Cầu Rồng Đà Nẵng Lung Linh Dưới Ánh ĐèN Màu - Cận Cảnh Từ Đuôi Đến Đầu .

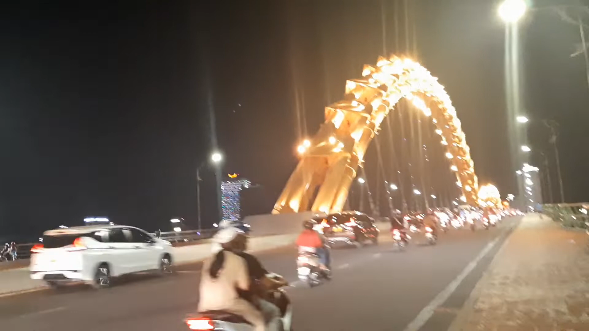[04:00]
Chứ thực sự ra nếu mà lấy mà toàn cảnh hết thì cái chuyện hơi khó á. Bên kia có những tòa nhà đang xây.
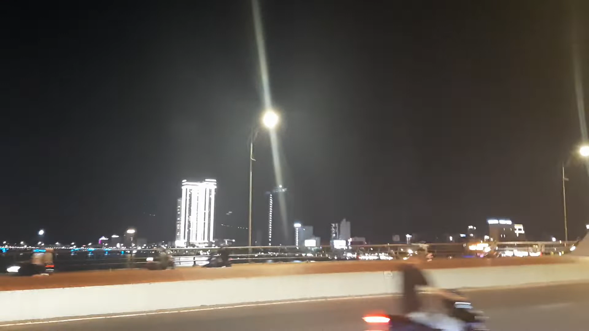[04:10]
Tăng xây. Tăng xây quần thuyện. Rất là cao. Bên kia cầu sông Hàn luôn. Ở bên trước mình đi từ từ. Gió mát phơi phới luôn.
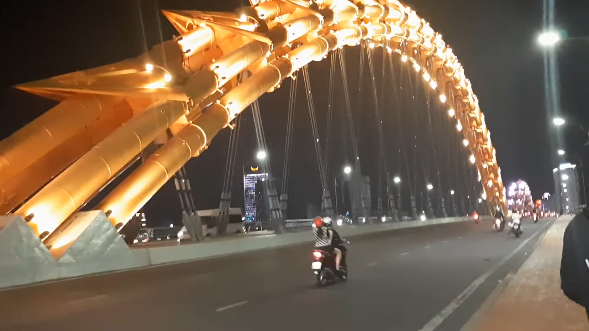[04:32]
Gió lồng lộng luôn. Gió sông bay lên mà. Có hơi nước nữa. Rất là mát.
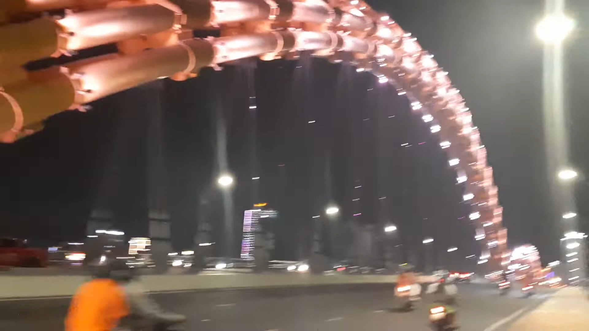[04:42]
Và nếu như mà cả nhà mình ai muốn mà trải nghiệm và đúng chất của cầu rồng Đà Nẵng luôn. Thì hãy đi vào thứ bảy và chủ nhật.
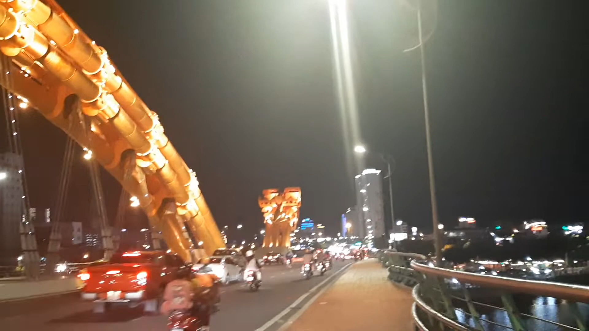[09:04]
Đèn bách quá trời đèn luôn. Anh nào mà bán đèn thì trúng mánh luôn rồi. Anh nào bán đèn cho Mường Thanh là trúng mánh luôn. Tuyết kết hợp đồng chứ. Mường Thanh là trúng mánh luôn. Tại vì theo tên tượng là nghe
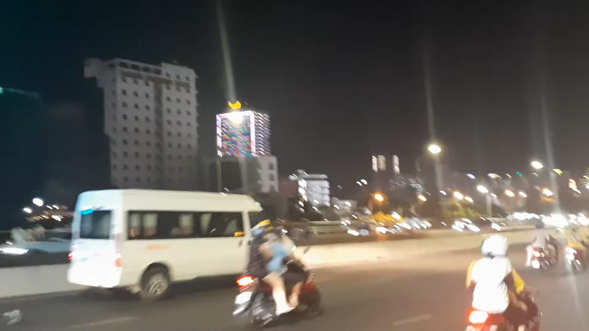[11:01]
Đèn đó ấm rất là nhiều luôn. Đèn lung linh. Rồi. Bạn nghĩ là bạn thấy đầu rồng. Trong đầu rồng thì chúng tôi không có gì gọi là bất mắc nhiều so với mấy cút đuôi ha.